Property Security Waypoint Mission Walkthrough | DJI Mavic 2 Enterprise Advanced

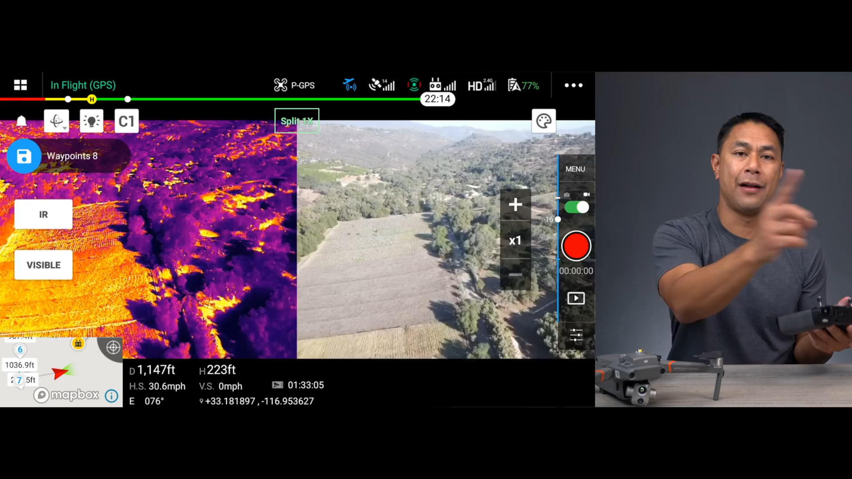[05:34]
flight is over 10 000 feet 10 515 feet
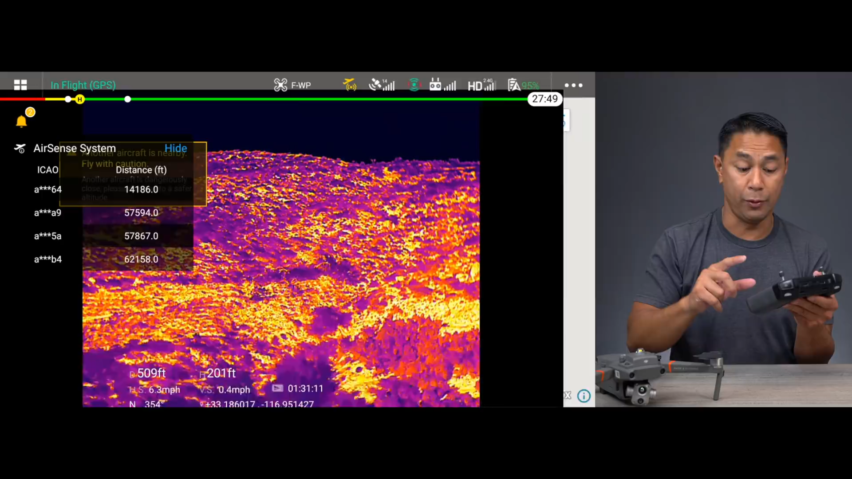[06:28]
which is basically set right above my starting point not only can you change the tilt on the camera while you're flying but you can actually change the direction of the drone while it's flying and it'll still stay on that path but if you wanted to turn the drone in you
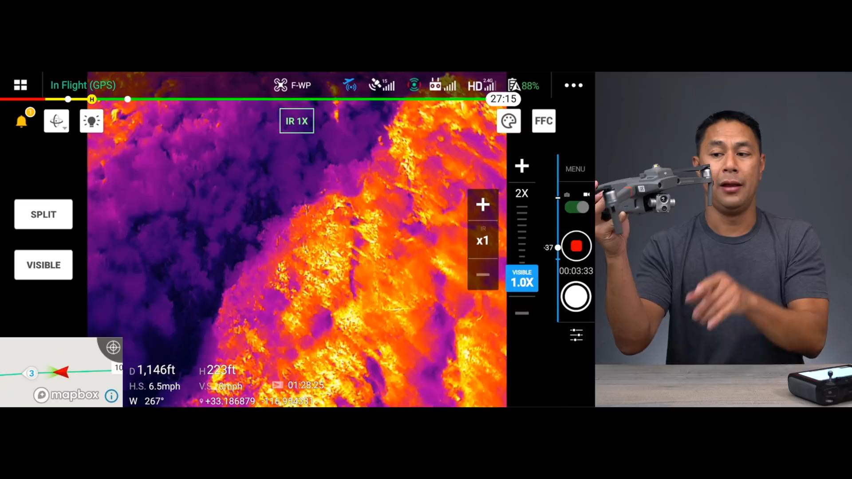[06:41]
can actually still do that the drone will continue on the path if you want to spin the drone all the way around it'll continue on the path backwards and i thought that was really good because if you did see something down below you're now able to still either pause
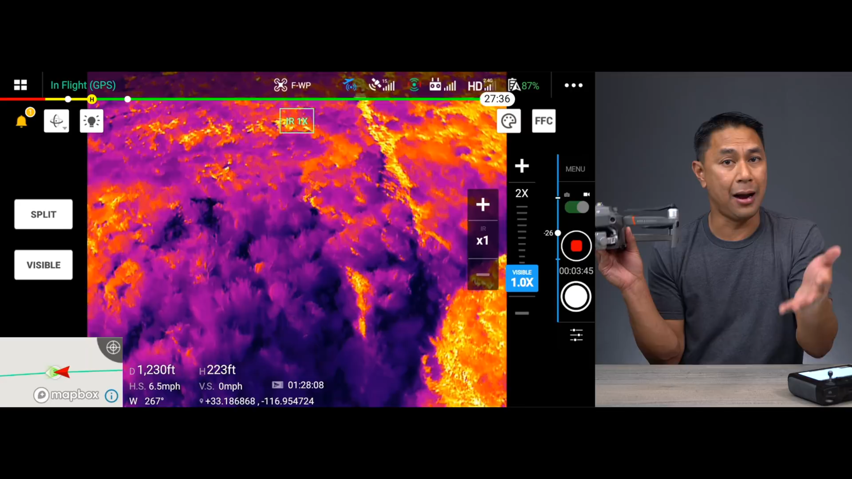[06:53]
the actual mission or if you just want to continue tracking it you're able to still move that drone and it'll keep going on that path that you set and then of course you want to stop it you can always cancel it but i did like you have full control over the actual drone itself so you're not just locked into the drone flying in that straight line you are able to turn it while it's going on the path as well as tilt the gimbal and the camera up and down
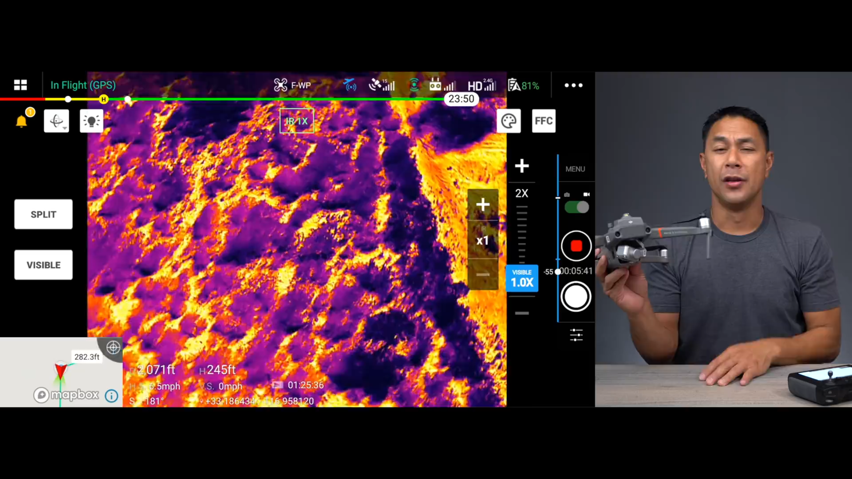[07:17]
so we did let the mission run and while we were probably about 60 to 70 percent of the way done while we were looking down we knew that there were some
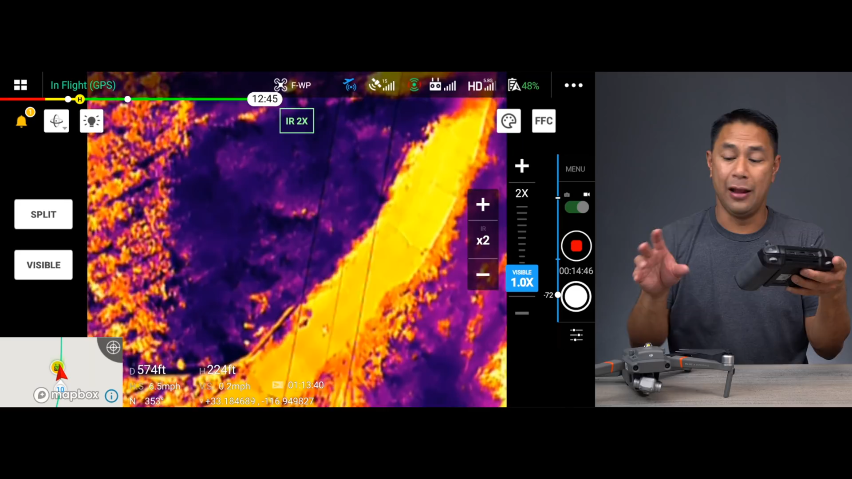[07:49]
able to see people walking on the path as well as while they were walking on it i was able to tilt the camera like i talked about i was able to turn the drone back around after we passed them and
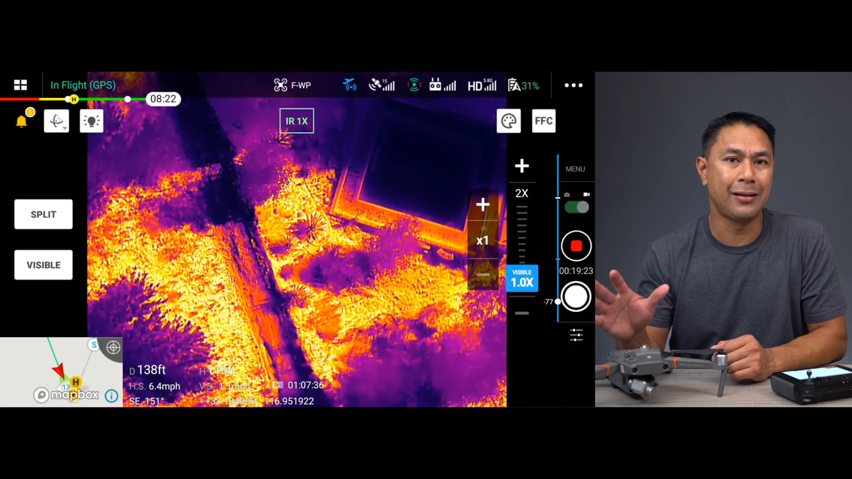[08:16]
time he just felt a little bit uncomfortable wanted to run the mission especially in the evening times when of course it's dark everything is nice and cooler and anything that has body heat like anyone walking
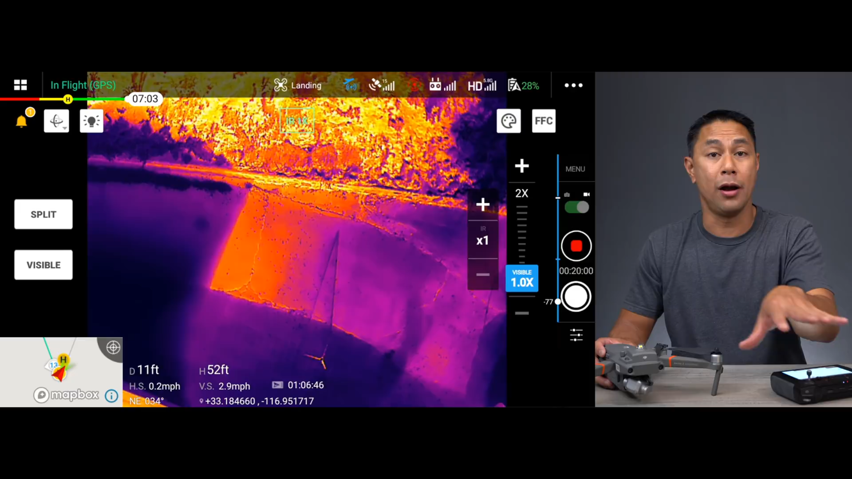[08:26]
or any animals that are on the farm would of course
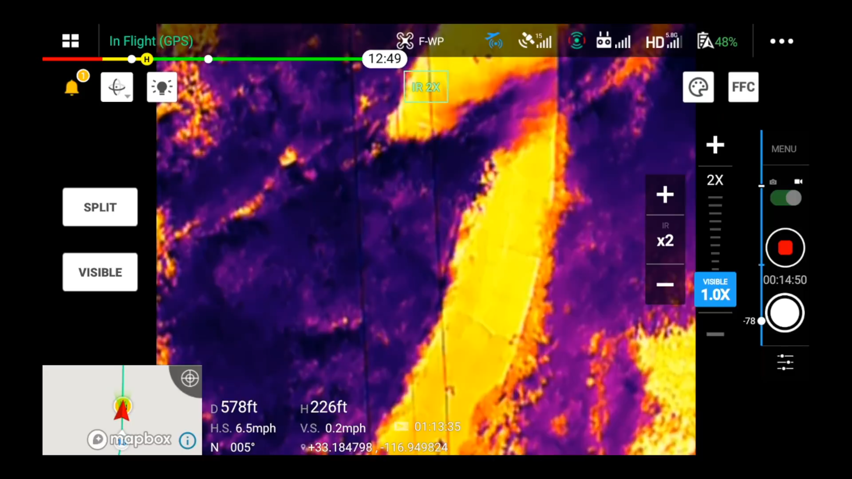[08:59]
plotting everything now during the day so you're able to run everything
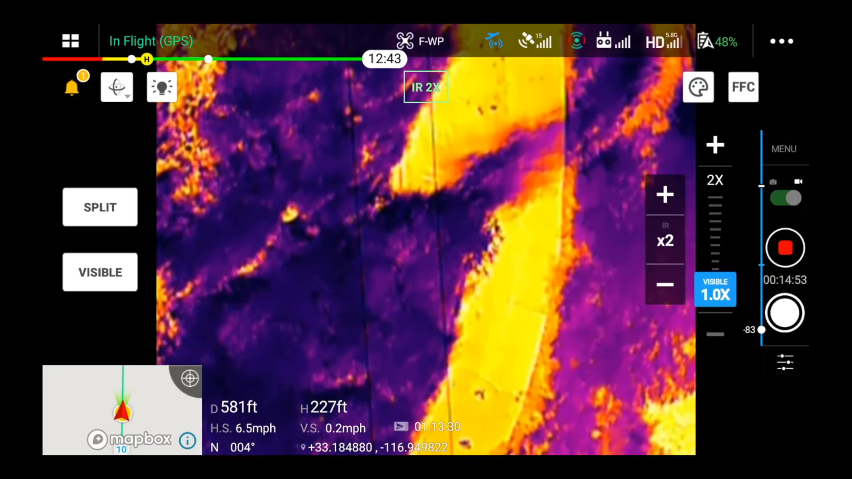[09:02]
pretty much whenever you want to and having that flexibility to still control that camera while it's in the air if you are spotting something on the ground i have a bunch of videos on